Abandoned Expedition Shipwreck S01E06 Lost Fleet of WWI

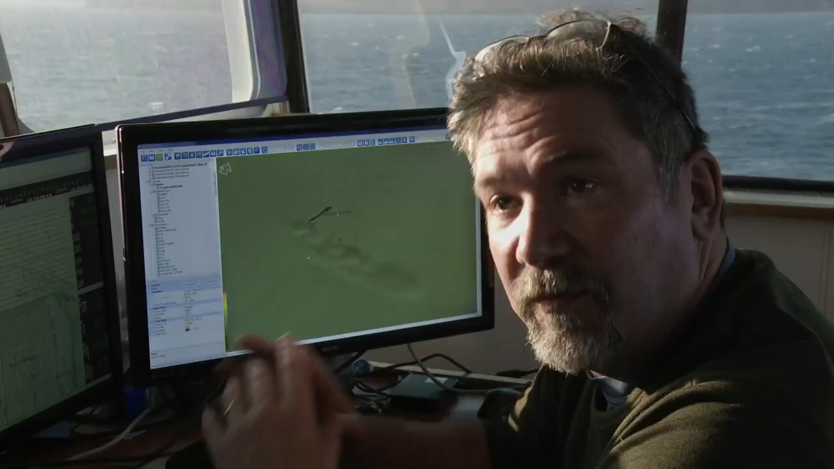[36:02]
We've been finding masts and other small pieces of machinery. This is the German battleship Grosse Kurfürst.
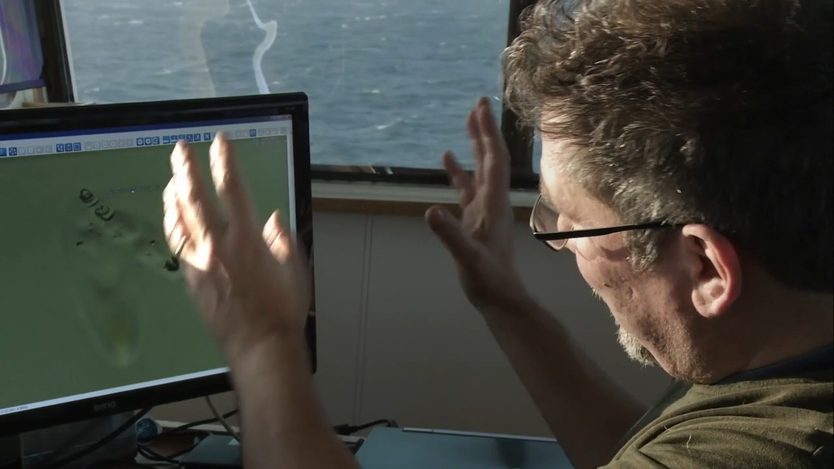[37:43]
In 1933, Metal Industries took on the challenge of raising the bayern.
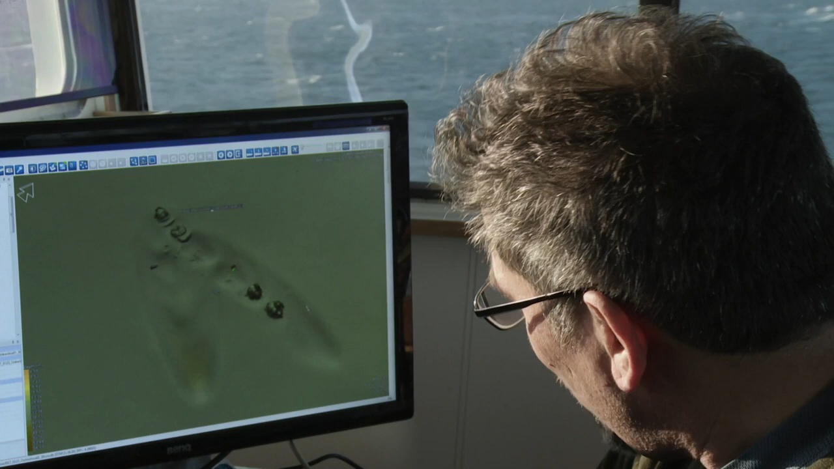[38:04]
But the scan suggests that it didn't go according to plan. And so what we have in this particular case is not only the impression of where the bayern was scuttled. We also have when it was recovered, the turrets fell out. And they're very, very obvious.
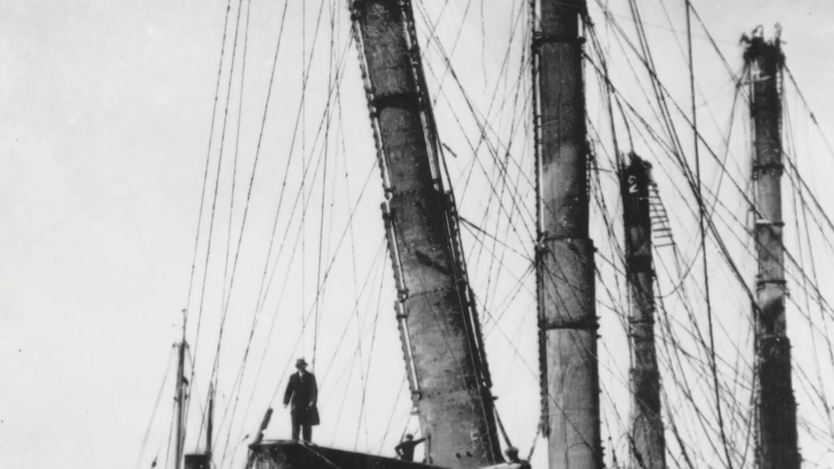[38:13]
When the salvagers tried raising the bayern, a pipe burst and she shot to the surface. Her gun turrets remained lodged in the seafloor. They resunk the bayern to try again,
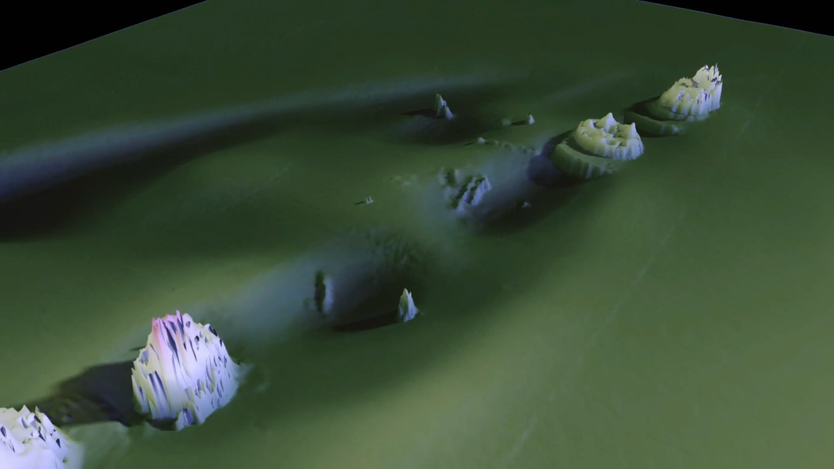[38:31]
creating the second imprint so visible on the scan.
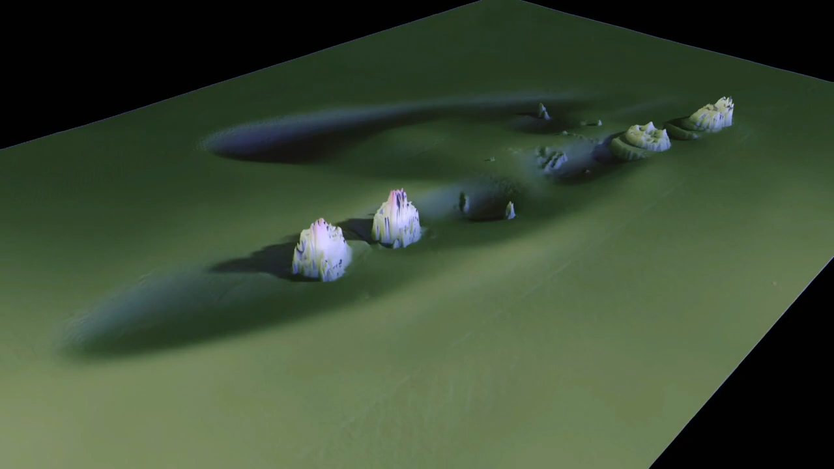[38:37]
It's left this remarkable legacy behind the turrets, which are a fantastic dive site.